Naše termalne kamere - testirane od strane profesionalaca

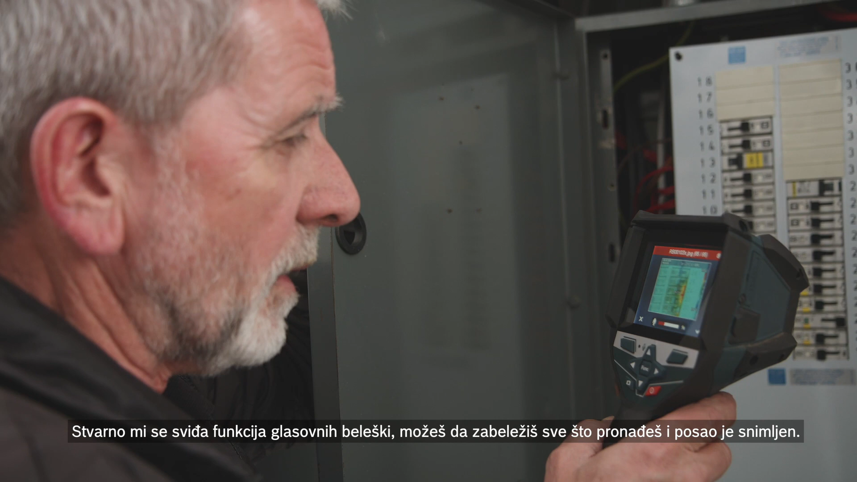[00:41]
I really like the voice annotation feature. You can capture everything you've found and the job is recorded.
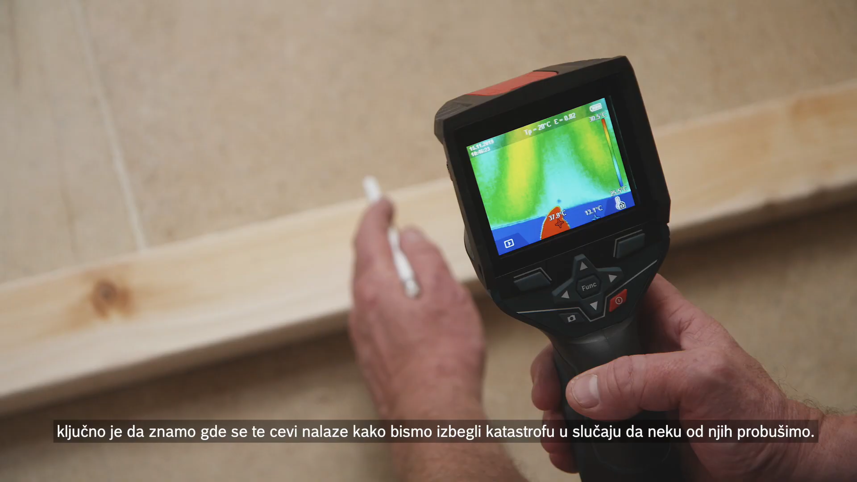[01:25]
to avoid the disaster of going through one of those pipes.